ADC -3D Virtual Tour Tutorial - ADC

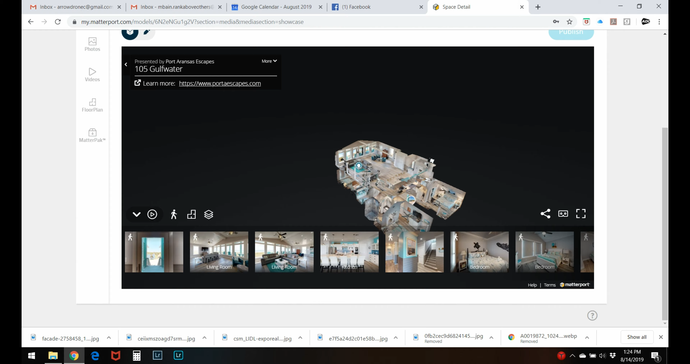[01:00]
it's a three-story building and it's pretty cool it's beautiful I'm gonna run you through the tour
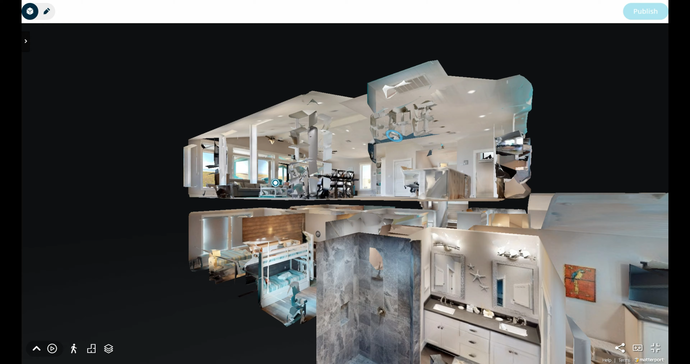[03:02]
then you can point and click and go wherever you want inside the house again so I'm going to go in just like that and come out now I'm going to go to that room right so that was kind
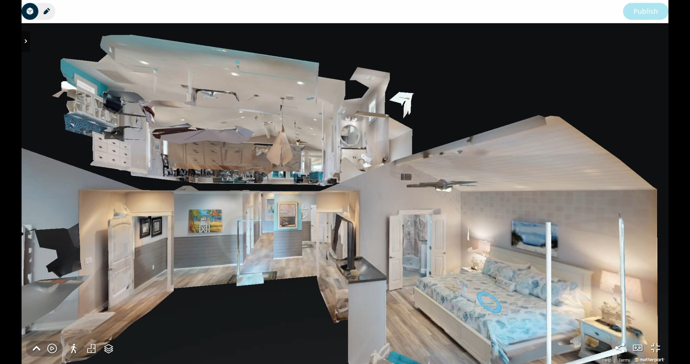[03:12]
of cool feature if you don't want to walk through there also a floor plan mode which is really neat different floor plans that's the second that's the third floor and another
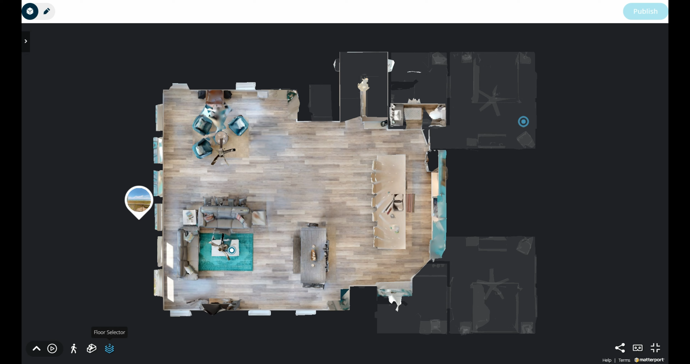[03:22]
cool feature in the tour I want to show you is this is a three stories like I said first floor is to